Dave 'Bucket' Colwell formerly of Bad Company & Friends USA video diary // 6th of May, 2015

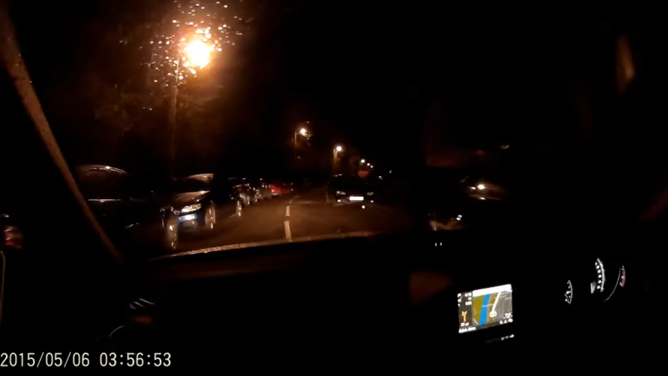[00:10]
on Wednesday the 6th of May day one we're just driving through Glasgow to pick up Ryan from his girlfriend's flat because he has one of them and if he's not up we're gonna beat him with a stick so I can't secretly hope he slept in never mind